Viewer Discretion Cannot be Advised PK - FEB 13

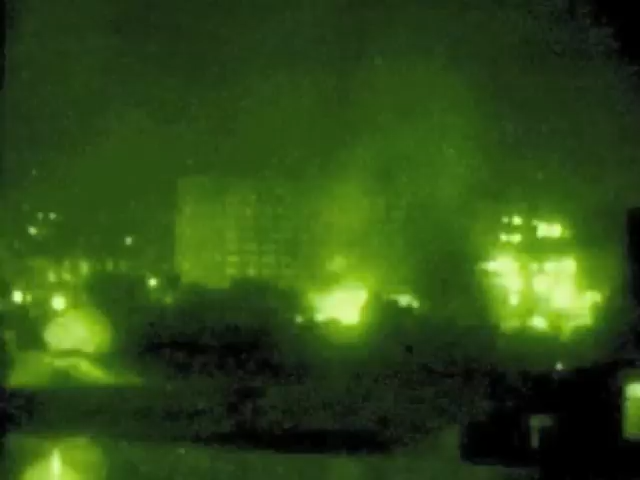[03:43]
This is a picture of the Battle of Baghdad in 2003, so 10 years ago. And it's fairly typical of our idea of airstrikes in the Middle East. Each one of these glowing, each one of these glowing flashes are fires from airstrikes that struck the city.